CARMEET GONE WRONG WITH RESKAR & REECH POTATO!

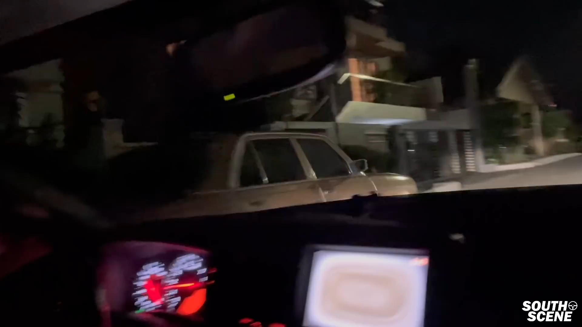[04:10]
Ito, mga auto nito. Yeah, mga old school na, hindi naman old school pero mga BM, no? S-Class, 7 Series, gano'n. Ito, ba't ka nag-work dyan? Grabe! Ito, wala akong kawala dito eh.